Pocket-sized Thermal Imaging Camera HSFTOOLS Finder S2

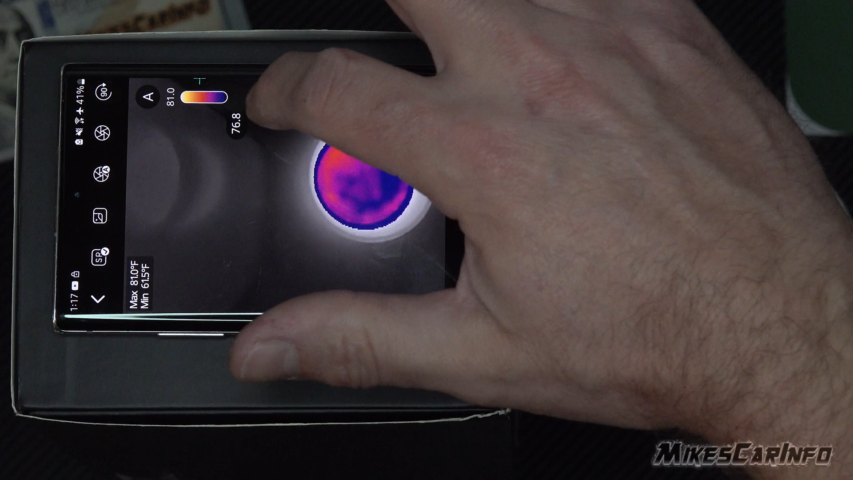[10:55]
On screen: max 81.0°F, min 61.5°F
So there's times at which we, we, if we want to have, uh,
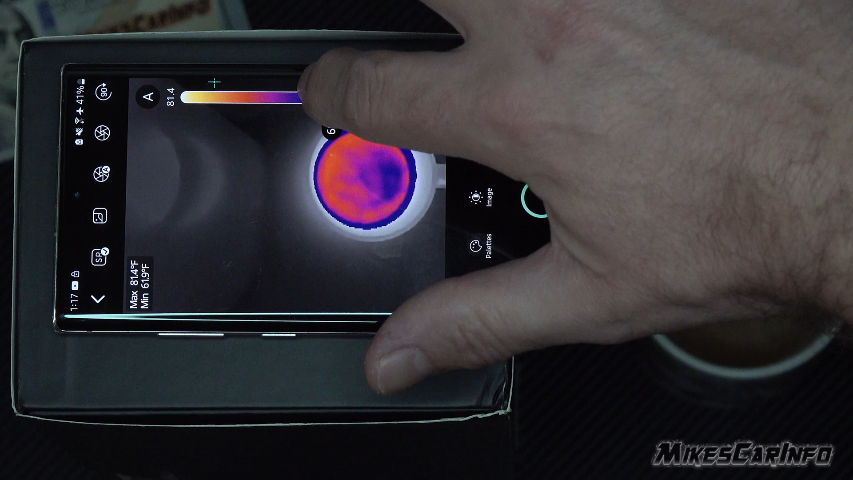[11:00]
just that certain temperature range, we can have that same thing with the top part. Uh, we can lower this down. So there's only, uh, let me get it.
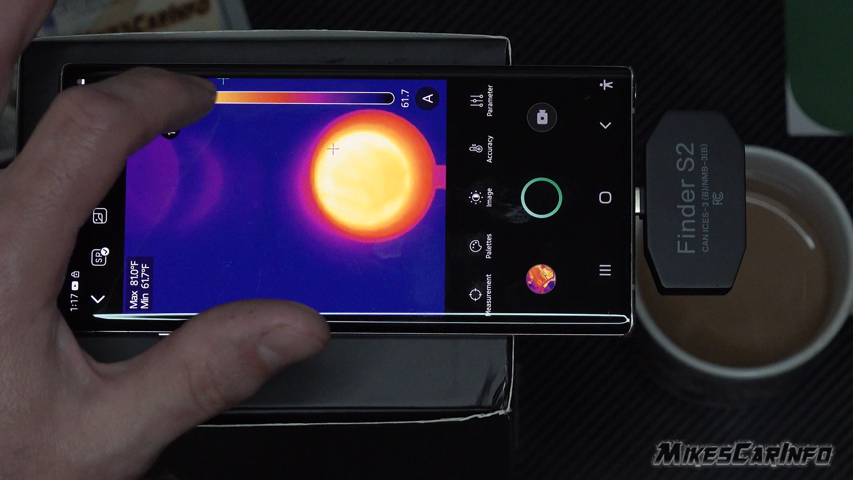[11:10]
On screen: max 81.0°F, min 61.7°F
There we go. Bring it down to where only things that are lower than that temperature will pop out.
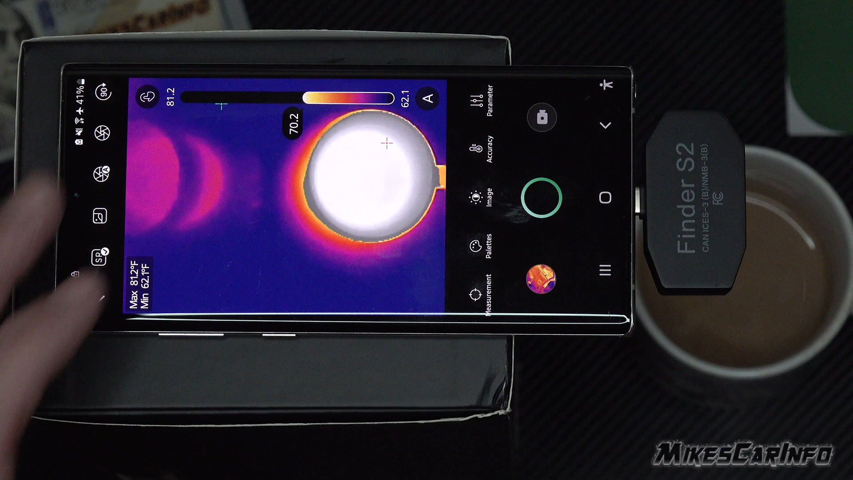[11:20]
On screen: max 81.2°F, min 62.1°F
And then the higher temperatures will be blended in. It'll be basically a white, hot black and white gradient basically. But yeah, that's, that's pretty cool. I thought that was interesting. And this is, let's say you're looking for an animal in the woods, right? Well, you just bring it up to where it'll be, you know, you know, over 70, 80 degrees or whatever.
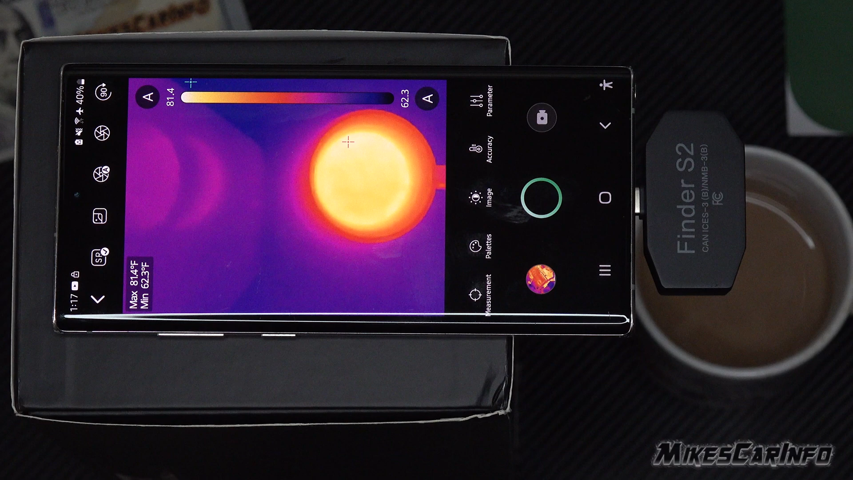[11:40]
On screen: max 81.4°F, min 62.3°F
And then every, then the animal will pop out cause it'll be warmer than everything else in the background. Uh, that kind of use, you know, or, you know, mechanically or whatever, you can use it in different ways, but, uh,
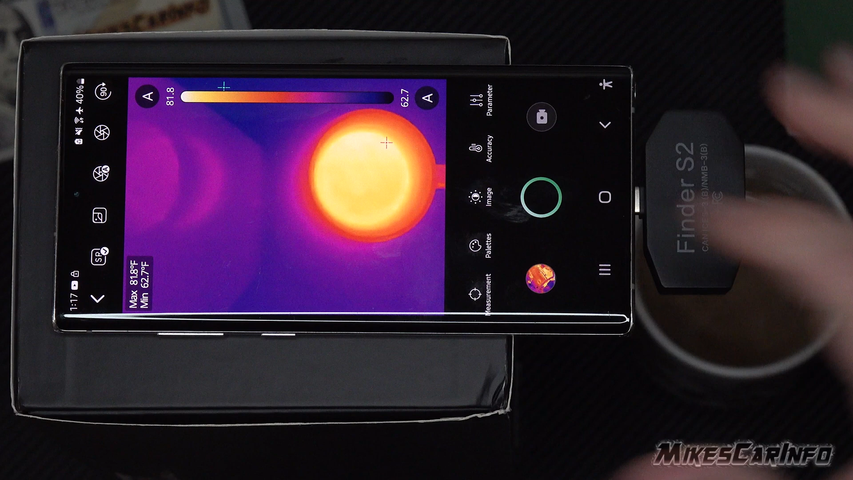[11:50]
On screen: max 81.8°F, min 62.7°F
it's a pretty cool feature making the, uh, the temperatures pop out from the background.
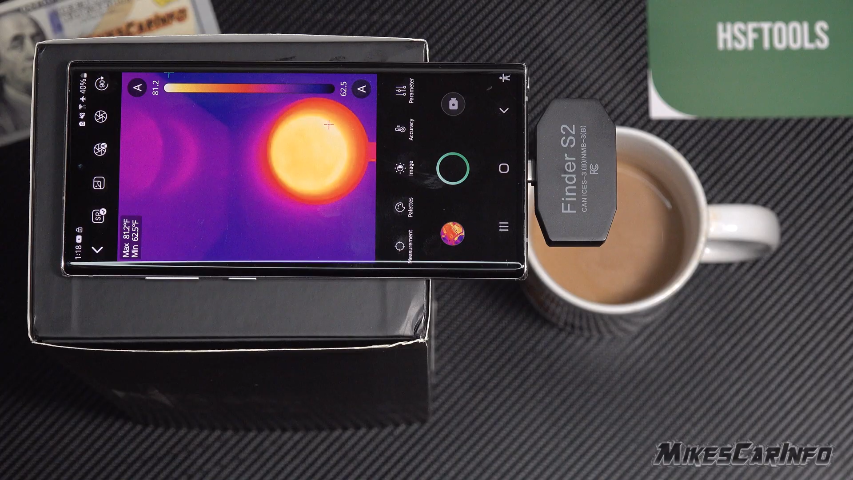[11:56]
On screen: max 81.2°F, min 62.5°F
So you can see that there is a pretty smooth motion here on the screen.
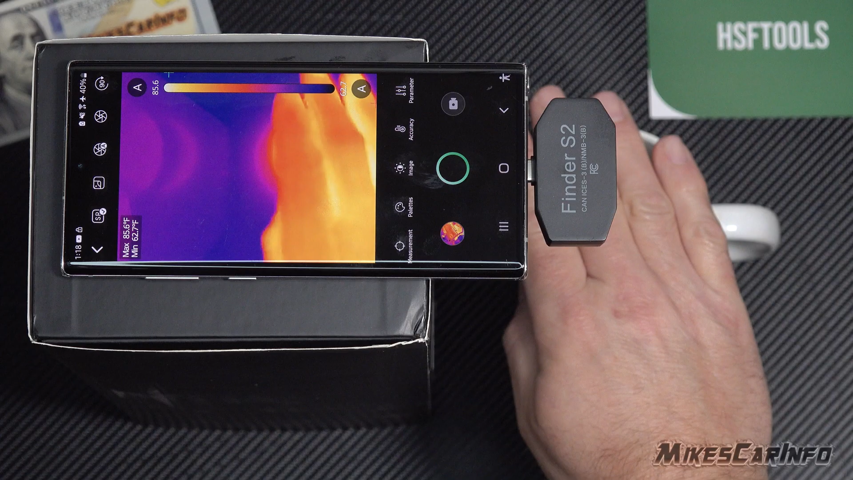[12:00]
There's a slight delay, but it's still pretty smooth. You can see just a slight delay, uh, but the smoothness of the footage looks pretty good. Uh, some cameras are, you know, very choppy. Some thermal imaging are very choppy. The, the re, the refresh rate or the, um, yeah, the, the refresh rate on the image is very, very choppy. This one's pretty smooth.
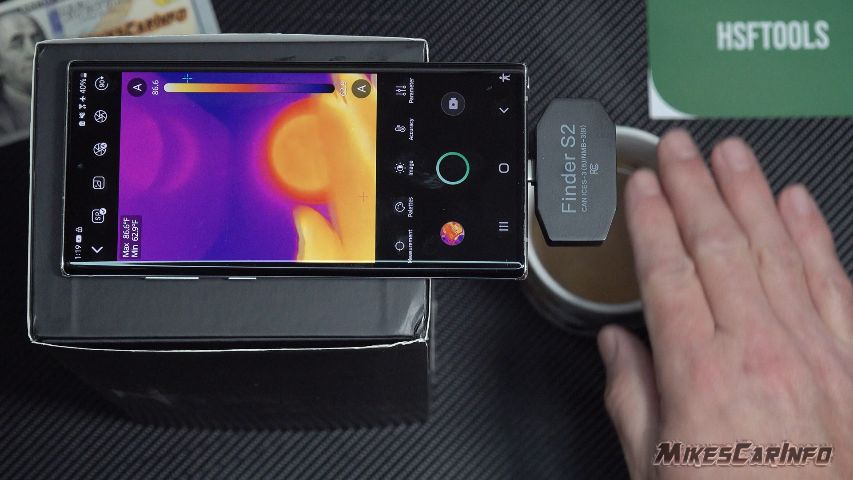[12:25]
It just has that slight, slight delay, not much.
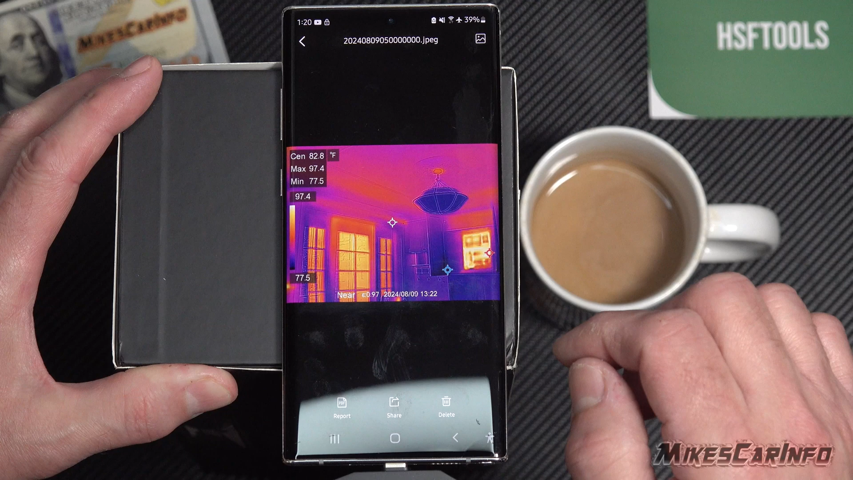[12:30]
On screen: spot 82.8°F, max 97.4°F, min 77.5°F
Here's some sample images here.
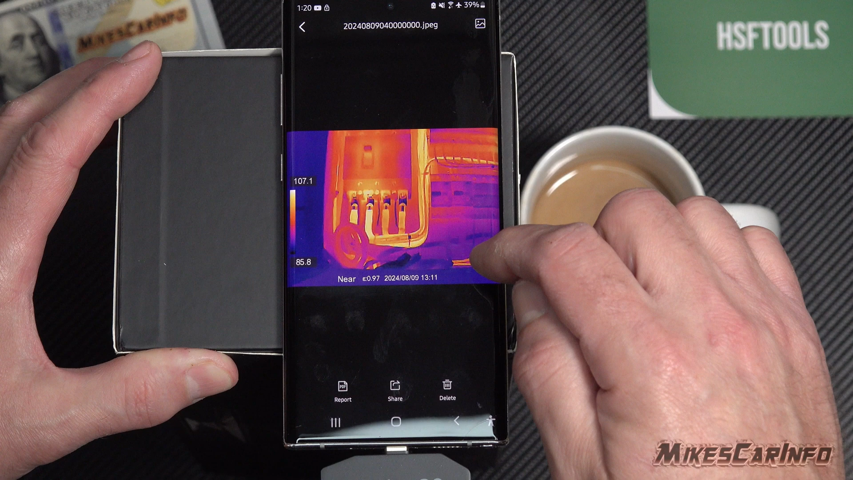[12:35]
See has the, uh, the date, the emissivity, the high and low gradient, uh, and the time and date and everything.
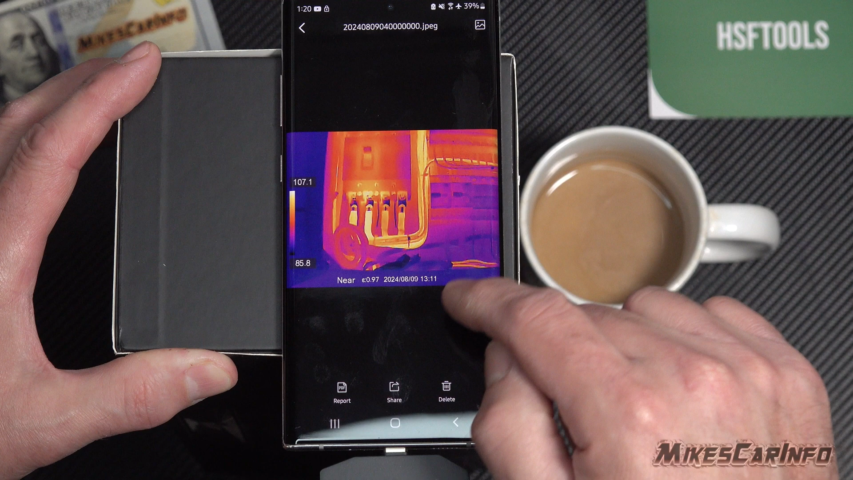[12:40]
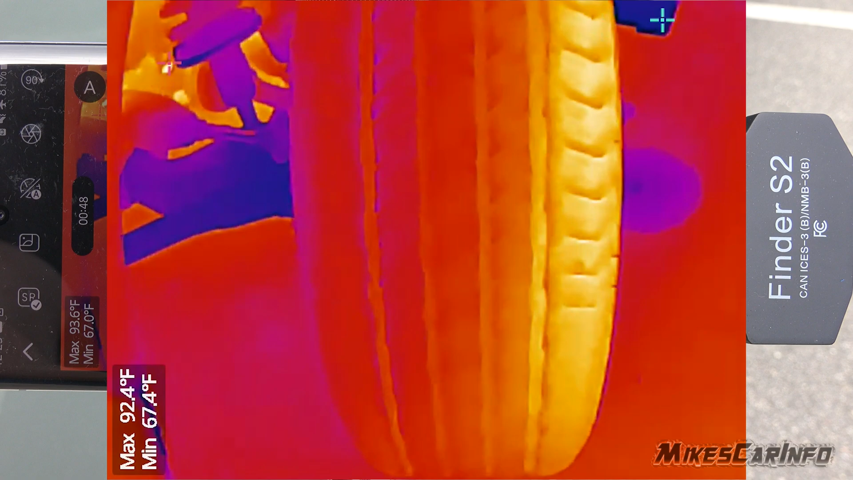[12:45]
Some of the practical uses for this device in the automotive world, uh, would be checking your tires to see if there's any uneven wear after a drive.
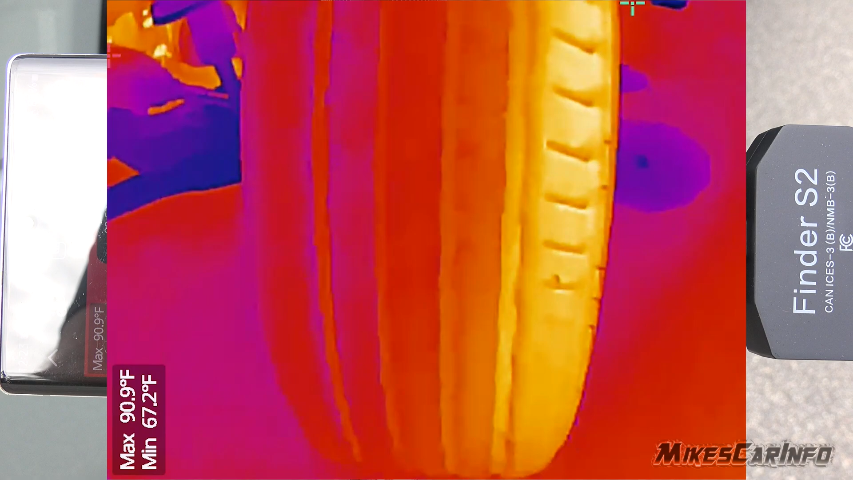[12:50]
On screen: max 90.9°F, min 67.2°F
You can see if one side is hotter than the other.
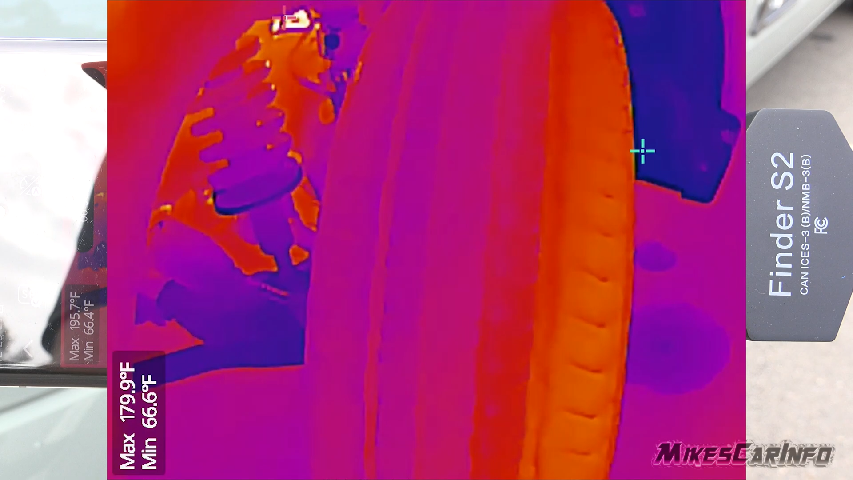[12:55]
You may indicate some uneven wear.
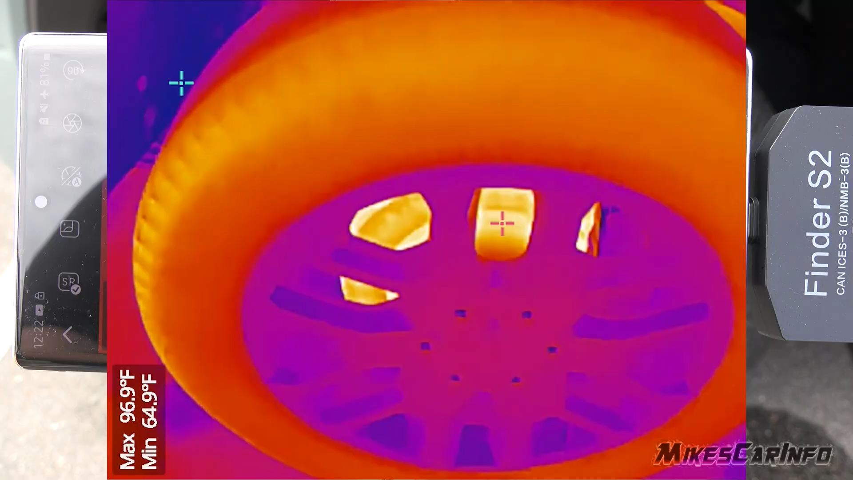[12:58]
On screen: max 96.9°F, min 64.9°F
Also, you can look at your brake rotors if they're exposed to the,
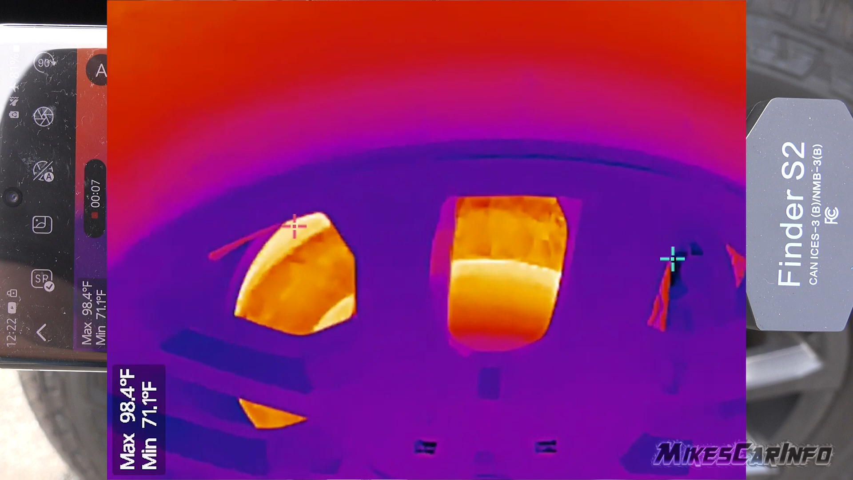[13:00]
On screen: max 98.4°F, min 71.1°F
the wheels and see if there's any cracks or if there's any one that's hotter than the other ones, or if there's any hot spots or anything like that.
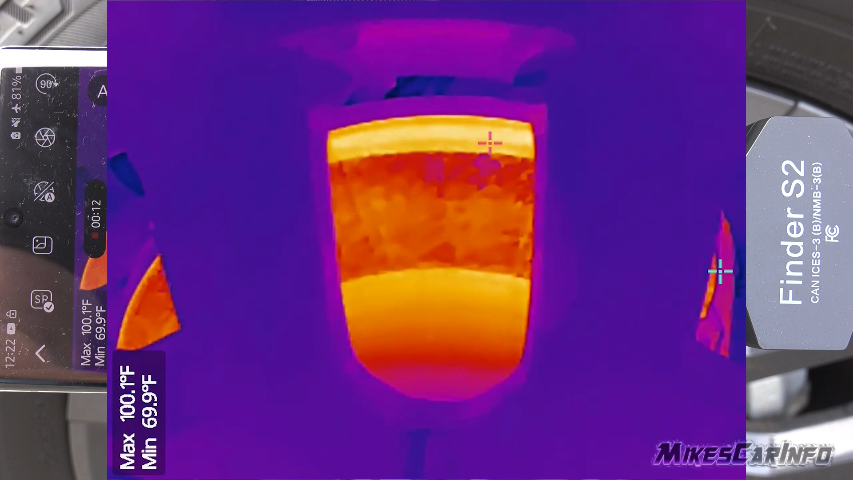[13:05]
On screen: max 100.1°F, min 69.9°F
You can also look at your engine to see if all the cylinders are firing properly.